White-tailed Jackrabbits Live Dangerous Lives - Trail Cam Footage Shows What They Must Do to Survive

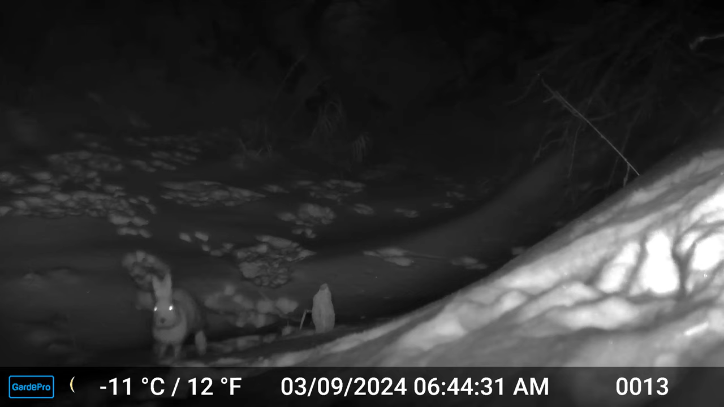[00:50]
I'm not really sure what this scratching behaviour is all about,
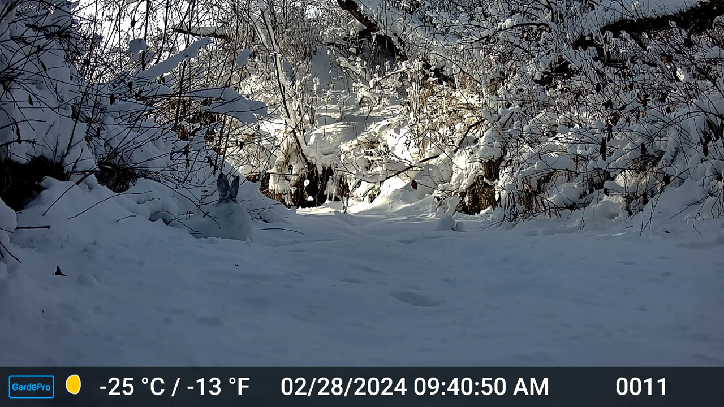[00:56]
but my best guess is that it helps firm up the snow trails these rabbits follow throughout the winter.
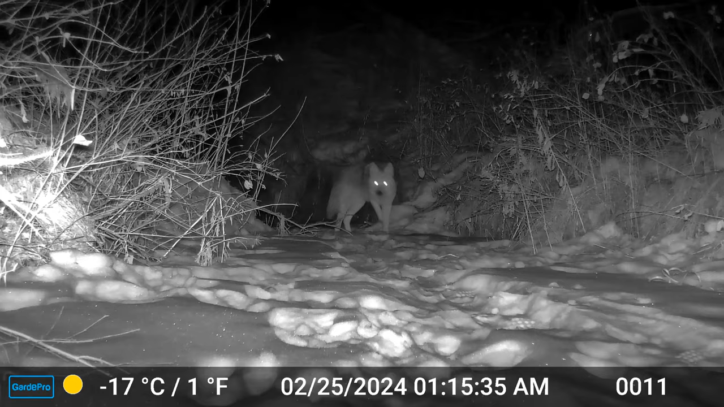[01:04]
Jackrabbits, like any other small mammal, must constantly be on the lookout for predators.
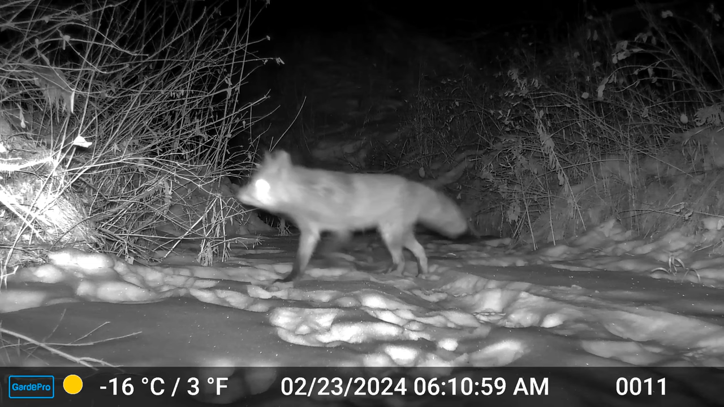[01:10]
If they let their guard down, even for a minute, they could be somebody's next meal.